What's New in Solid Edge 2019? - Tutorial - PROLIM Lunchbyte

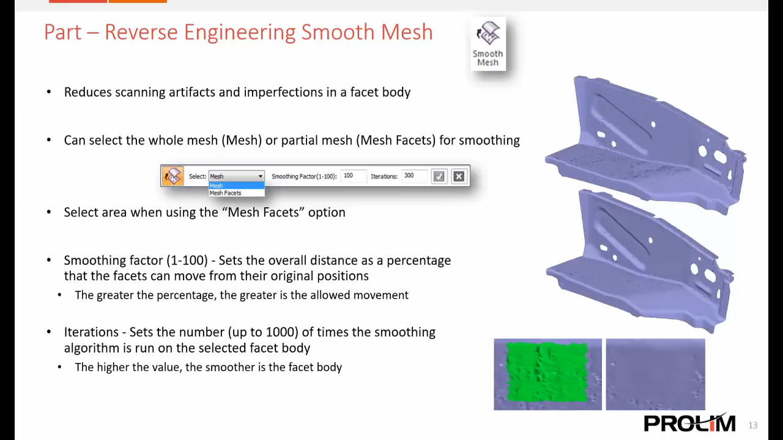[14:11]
If you guys are using like a 3d scanner or something like that bring in that data and we can clean it up and make it a little bit smoother. So we'll look at an example of this here in just a minute. We also increase the performance of the reverse engineering aspect. This took a little bit of time maybe back in ST10.
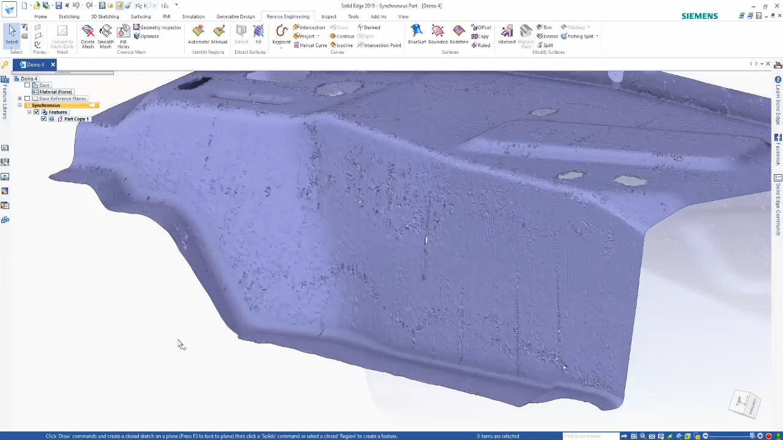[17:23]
And what we want to do is go ahead and actually try to smooth some of this out. So I'm going to start by switching over to the reverse engineering tab and running the smooth mesh command. And when the command starts, we have a couple options that we can do. We have a couple different selection methods. Do we just want to select a couple facets, a specific area, or do we want to do the entire mesh? And we're going to start just by doing the mesh facets. And then you have a smoothing factor. This is basically a percentage of how far the facets can move. We'll stick around 80 or so.
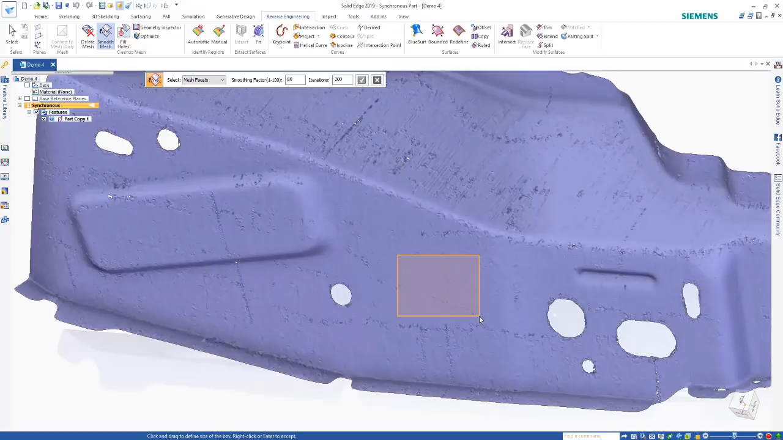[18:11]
You can crank that up if you want it to be more accurate or decrease it to help decrease the time a little bit. And then all we're going to do for the mesh facets option is just come in here and fence select some of the geometry and hit accept. And it'll go through and again try to smooth out that geometry. And just like that, we see that it's a lot smoother right here in this area.
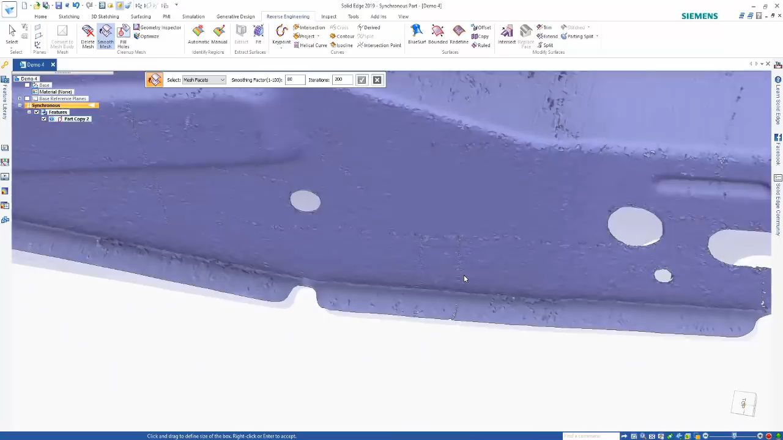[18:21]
Let's go ahead and try to do the same process to the entire model.
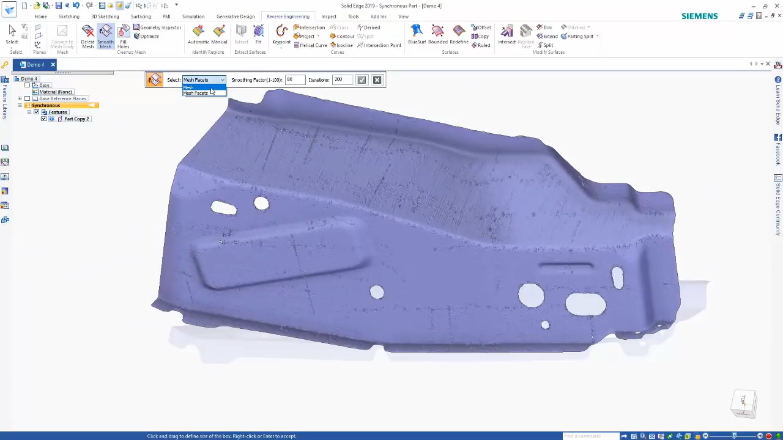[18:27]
I'm going to switch the option to mesh, select the entire part, hit accept. And this does work pretty quickly here.
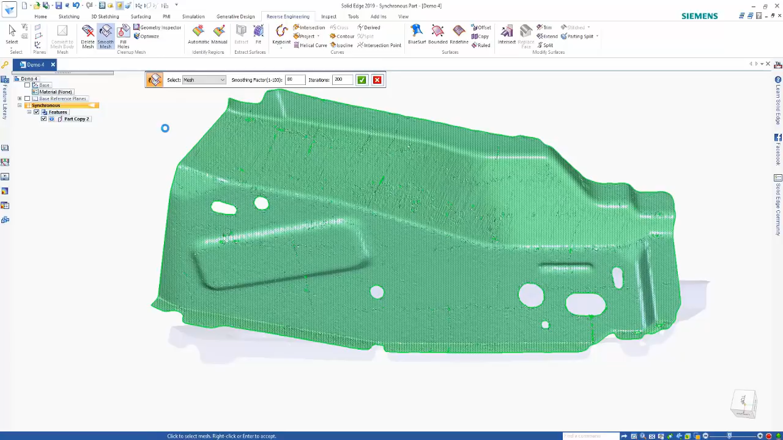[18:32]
I should go through and smooth out the entire model. And there we go. Now, obviously, there's still some other little holes in the part. But this does a really good job of smoothing that out and getting us closer to kind of that reverse engineering process to creating an entire model from this mesh body.